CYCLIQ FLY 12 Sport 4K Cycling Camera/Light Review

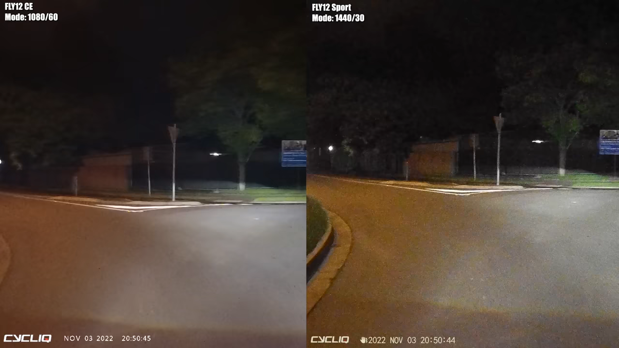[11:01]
over there on the left 1080 60 frames per second its maximum settings and the fly 12 sport over on the right set to 1440 resolution at 30 frames a second with stabilization on what I would call optimal settings for the fly 12 sport now pretty much it's a wash between the two over there on the left the fly 12c is
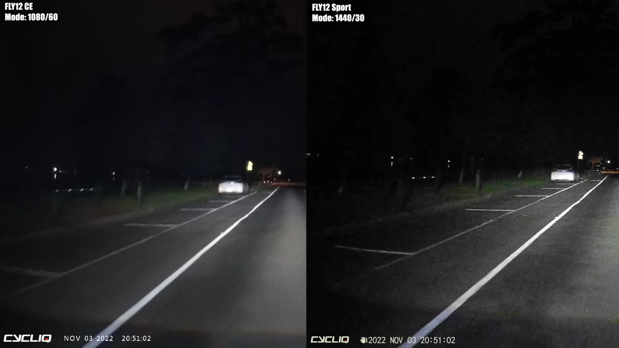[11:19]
smoothing the image out a lot over on the right things are a little bit more grainy but we're not going to be able to pick number plates if I hit pause right here we're still not going to be able to read that like we can in daylight conditions so side-by-side comparison in low light about the same but I really didn't expect too much from this camera or really any camera in such situations and a quick beam test from both cameras fly 12 sport light